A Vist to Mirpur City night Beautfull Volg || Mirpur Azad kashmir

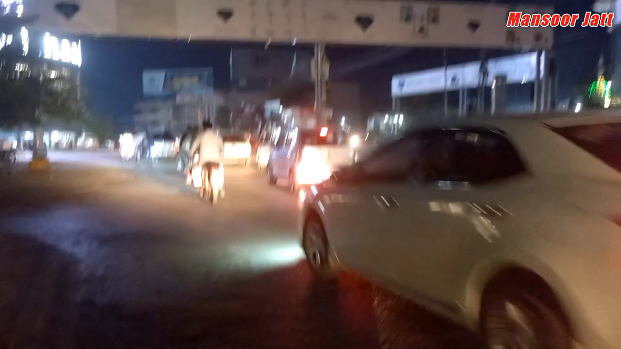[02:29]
बिल्कुल जनाब पुजी अस मच्छी चौक बाय रोड पर जा रहे तकने उस जनाब जी
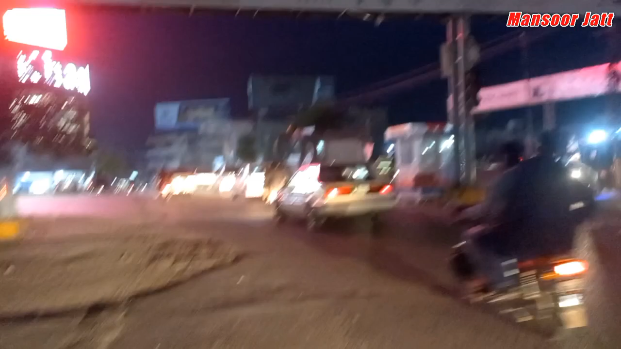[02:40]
अजस मीरपुर सजावट कौन जनाब भाई उस तरीके सजावट कौन